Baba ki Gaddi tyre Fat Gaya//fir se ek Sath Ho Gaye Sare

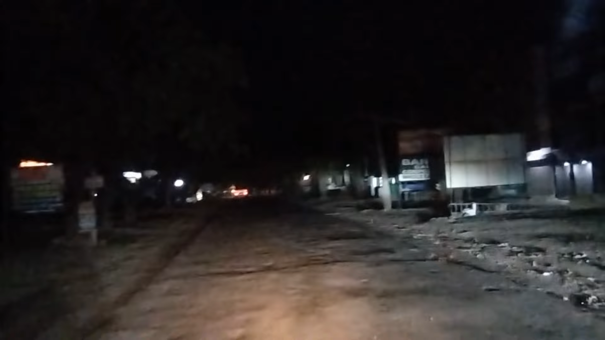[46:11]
आपके जब ही इधर से लोड करते हैं है तो यहां पर एक हाटवेर की दुबान है टाइलों की टिप्स की इस्टे लोड करते हैं ज्यादा तर पिंजोर में यह आहूजा लाइट लगाई नहीं इतनी बड़े सो रूम है अहूजा से लोड करते हैं
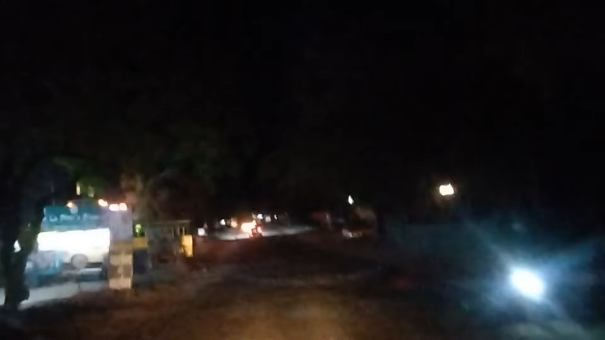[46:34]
तो दोस्तों चले हुए हैं कंटीनिव और हम पहुंच गए हैं काल का बजार शुरू हो गया है और रात के बजने वाले हैं दोस्तों एक और हमें कोई होटल खुला मिला
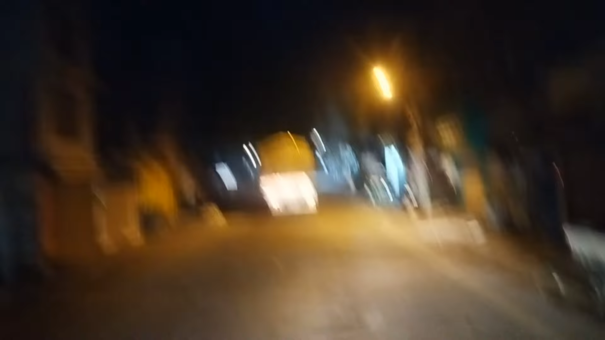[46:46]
ही नहीं तो गुक्षे मरेंगे इससे बड़े तो निच्चे वहीं खा लेते हैं सुरजपूर तो ठीक था काल
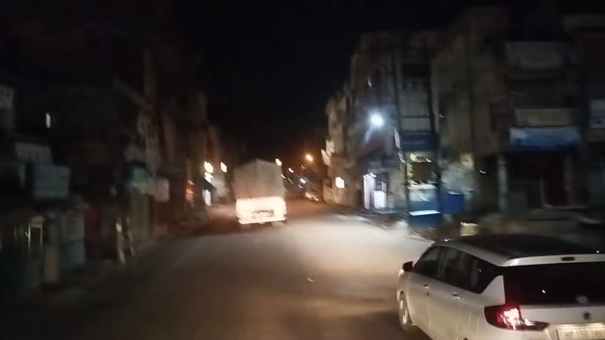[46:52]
का बजार भी पूरा बंद हो चुका है अब देखते हैं जाकर परमानू चोपर शायद तो उल्ला हो तो बात बन जाए है हुआ